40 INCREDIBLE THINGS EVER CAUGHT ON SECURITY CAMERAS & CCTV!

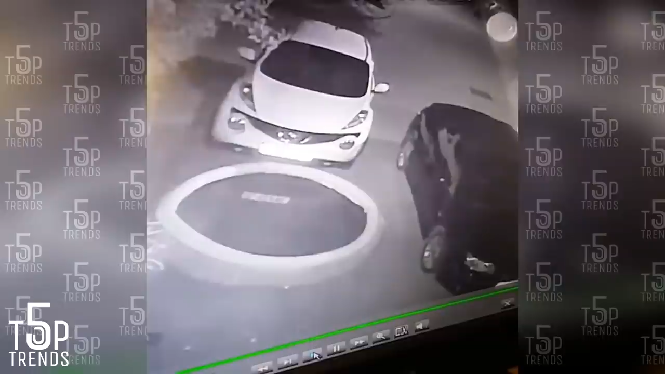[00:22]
This guy definitely had a great night out, he couldn't even walk properly back to his house and when he got on his front drive, he ended up falling into the pool on his front. Well he tried to hold it on the wing mirror to save him, but it didn't work, he fell straight in there. Explain that one to the wife.
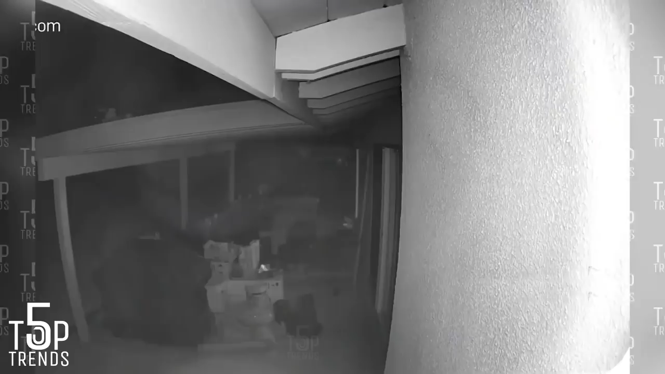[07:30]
They saw a guy peeping through their window. The guy soon went away when the alarm went off.